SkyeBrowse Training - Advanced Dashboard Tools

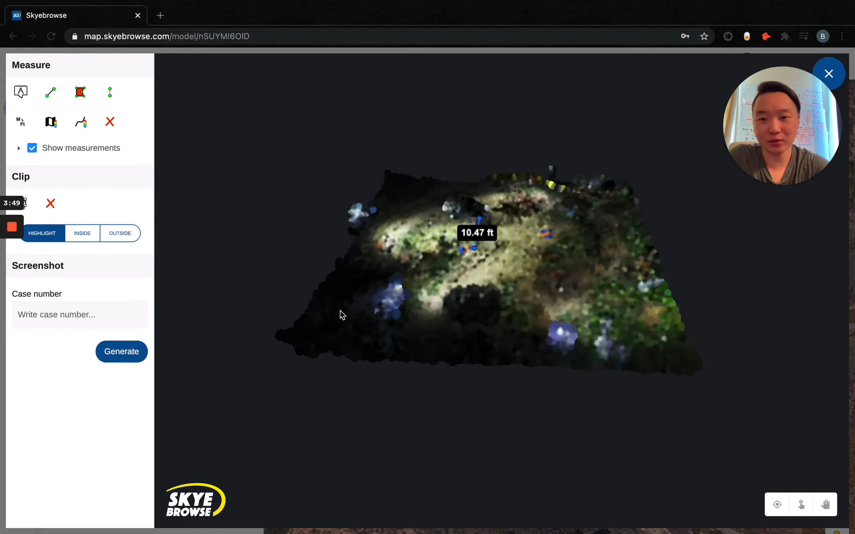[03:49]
Going into the model itself, I won't go over any of the measurements and whatnot because this is advanced dashboard training. But as a rule of thumb, this is a mock officer-involved shooting. You've got the little mannequin right there, some guns right here, but you also want to put in known measurements into the scene.
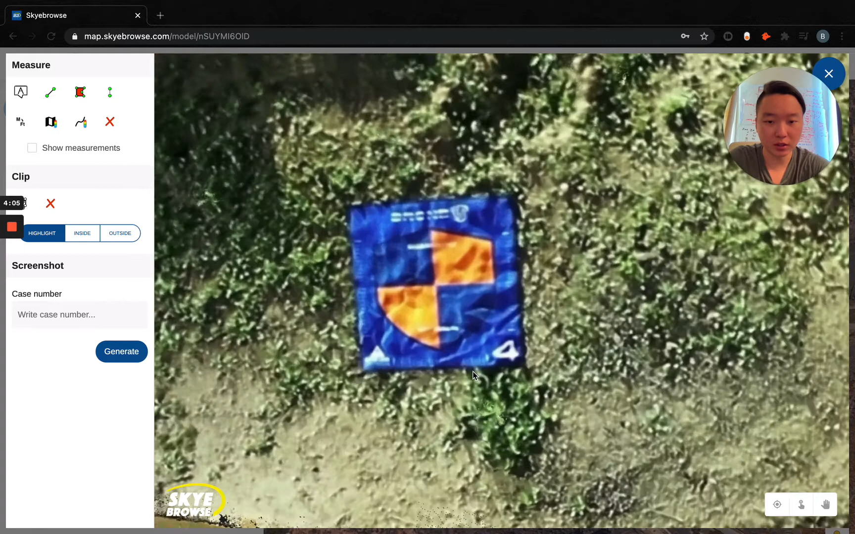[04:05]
In this case, this is a square. That's two by two.
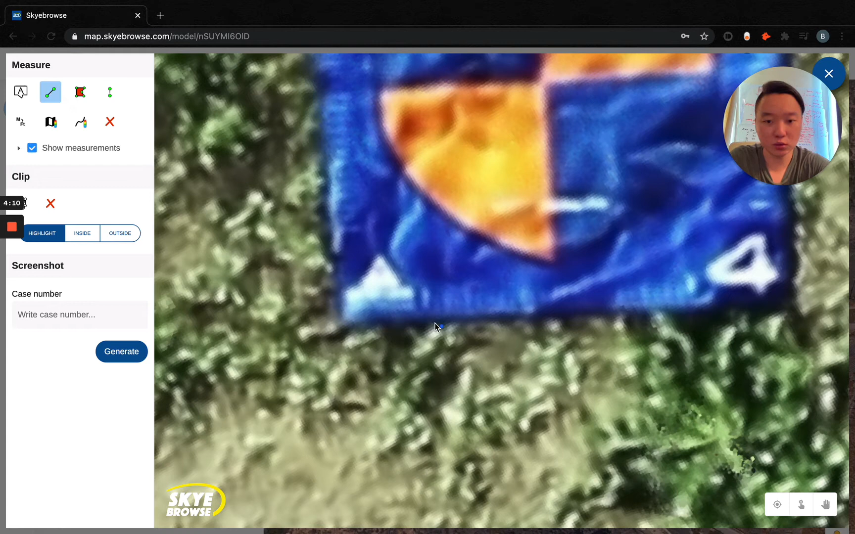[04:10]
So starting from this line right here, you get just about two feet right here. And of course, having these known measurements is really useful for testifying for accuracy and whatnot.
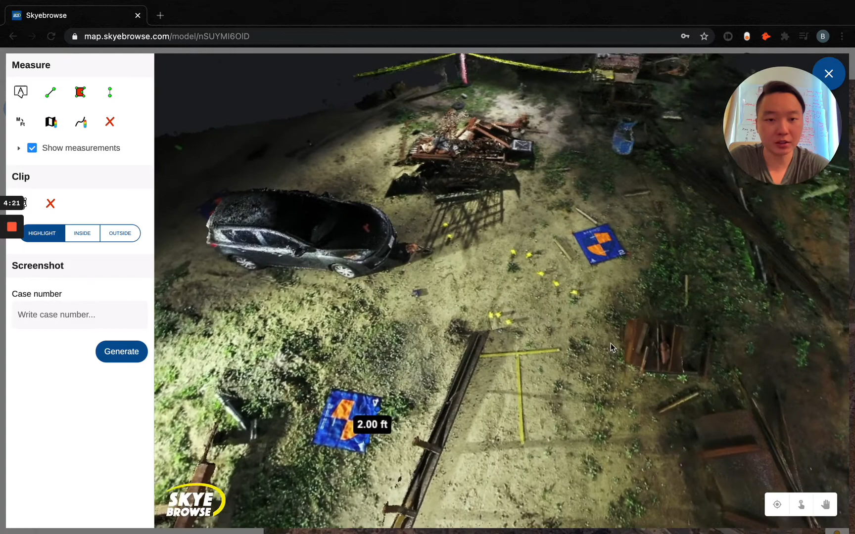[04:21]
Sky Browse models have gone through court, however, all of them have been settled. So it's always good to have known measurements inside here. Now let's talk about the new features.
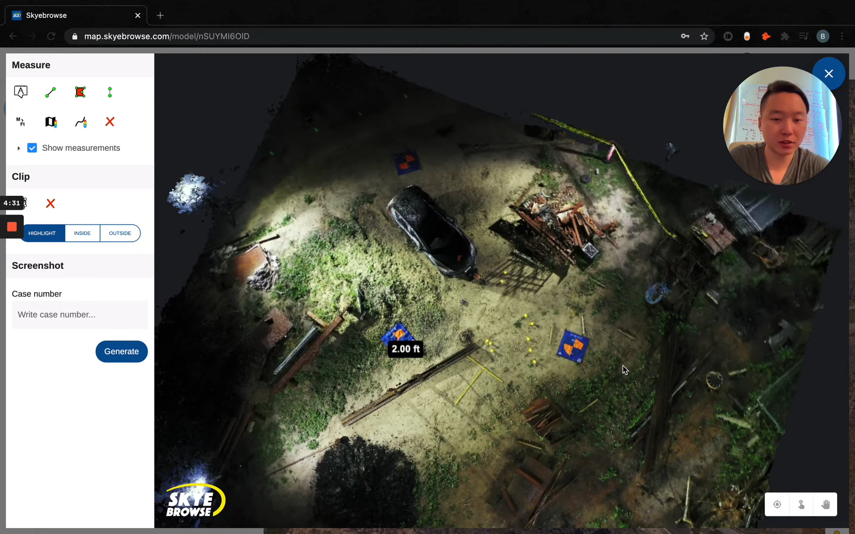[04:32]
It's all on the bottom right right here. I'll just go through them sequentially. So the first one is fit model to screen. What that means is when you click it, it gives you a CSI effect.
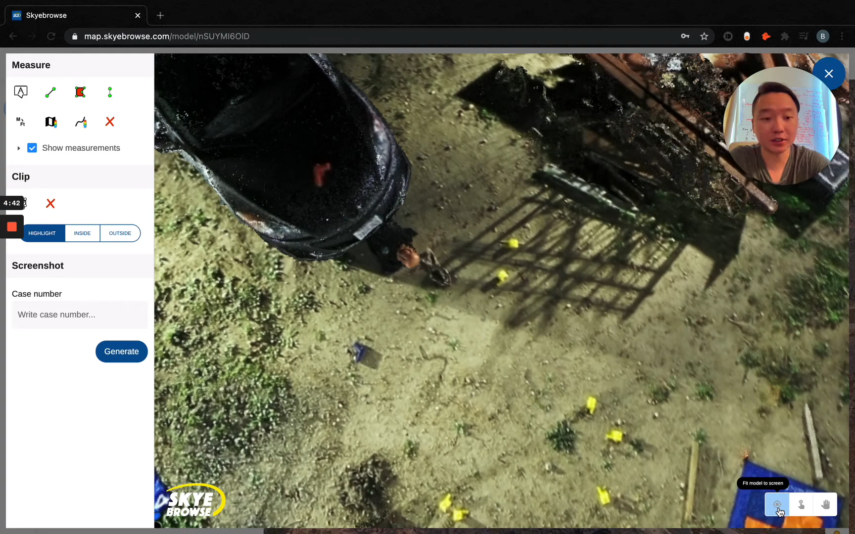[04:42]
So I'm going to click it and bam, it zooms out just like that. So this is really used to wow the jury. Just having this is really, really cool.
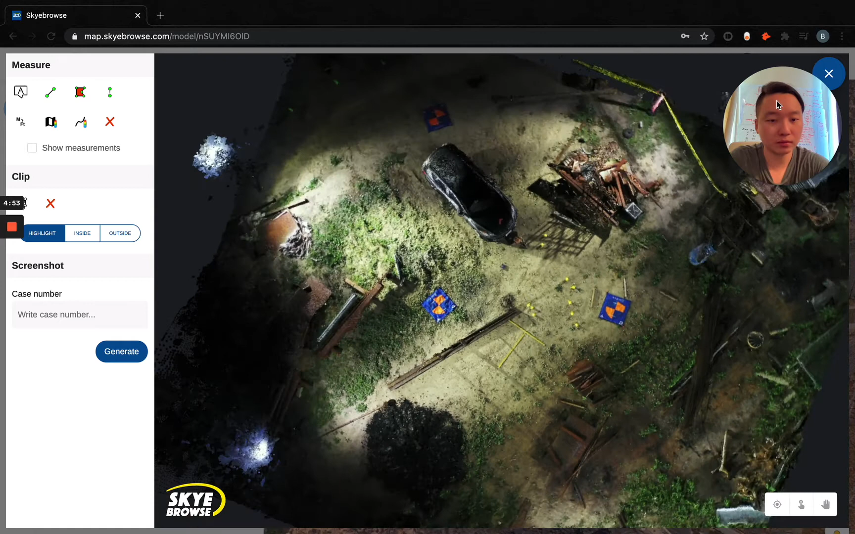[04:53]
And the same thing happens when you click on view model right here. If you click view model, when it loads, it does that cool animation as well.
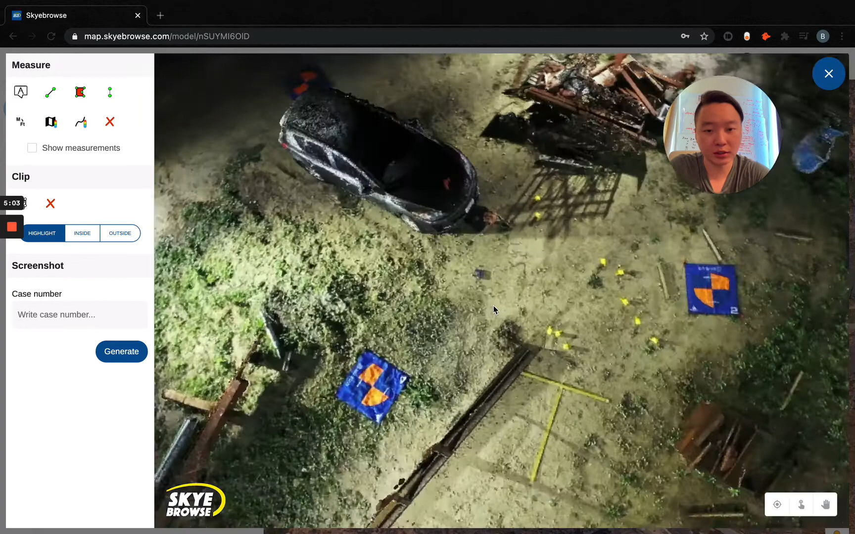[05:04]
Just to have that CSI effect, you know, the cool factor inside of Sky Browse. The next option is this scroll to point mode.
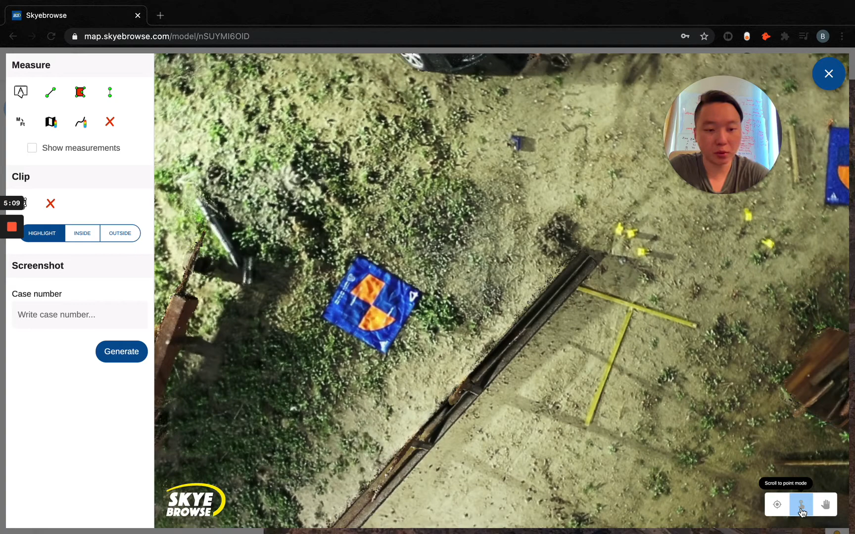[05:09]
So normally when you're using the viewer, when you zoom in by scrolling down, it zooms into whatever is in the center of the screen.
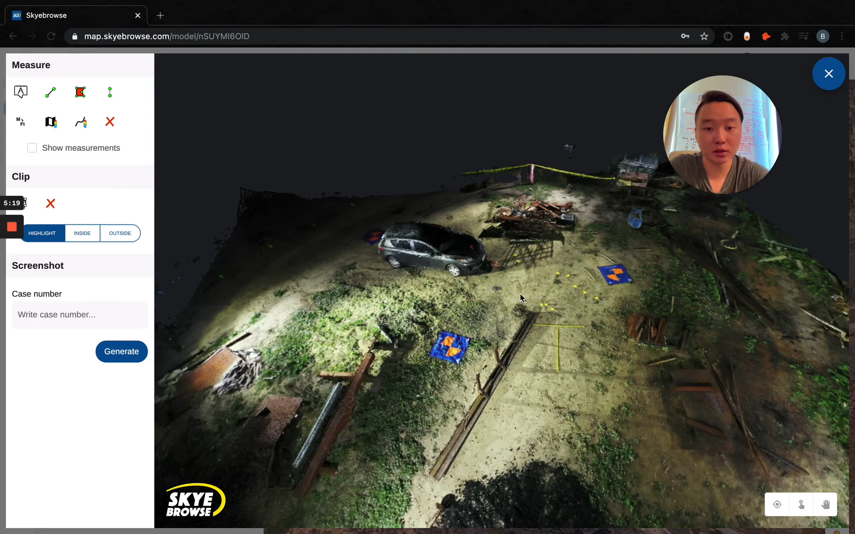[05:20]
So in this case, it would be where my cursor is. So if I zoom in, I get about this gun right here. Same thing if I say move down here, I want to zoom in, then you can see I zoom in down here.
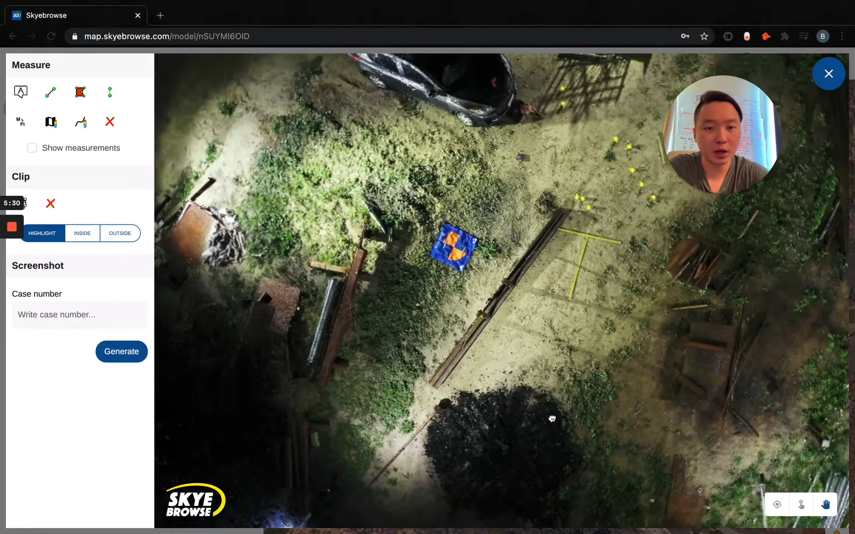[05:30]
However, it does cause a few issues and here's what I mean by that. So suppose you want to take a measurement from this corner of the blue square to that corner.
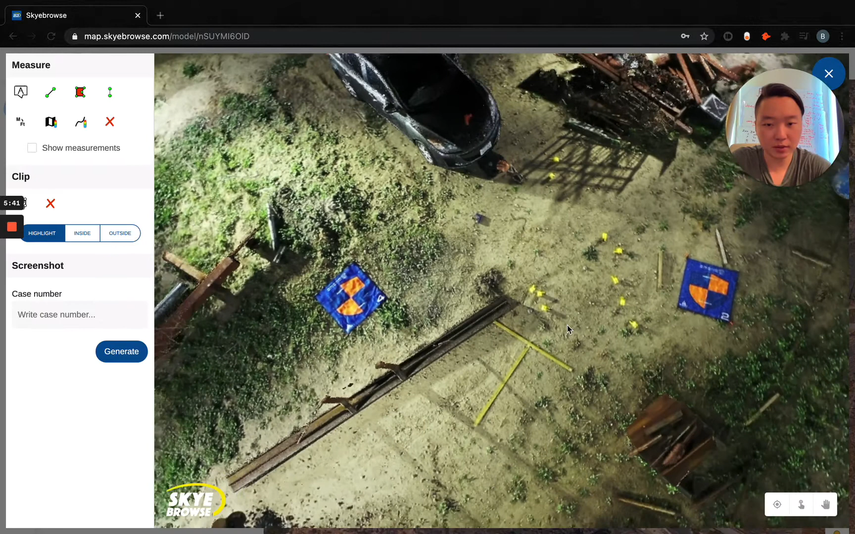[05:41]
Now you have to zoom out a lot to do that and then it's kind of an approximation because it really is like to the tip of your cursor. So you've got to approximate this measurement and you think it's just about right.
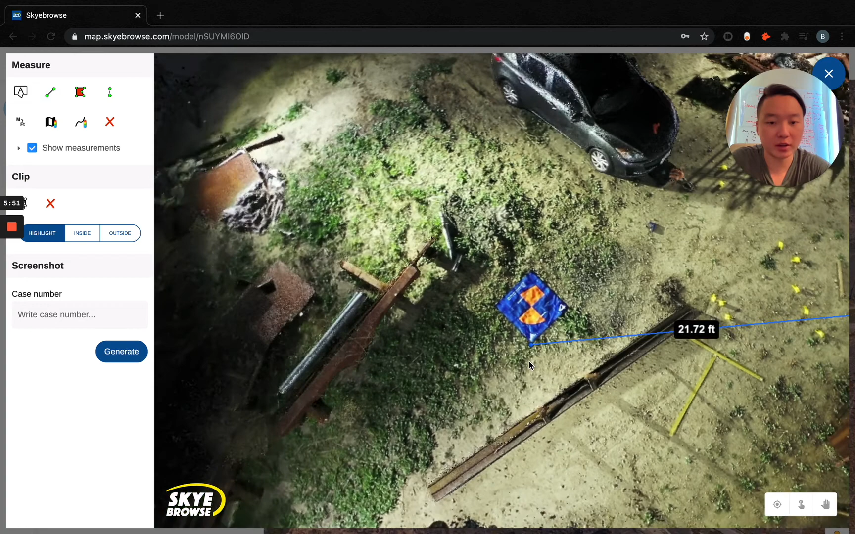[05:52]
And then you have to go back again just to make sure, see this is off by a little bit.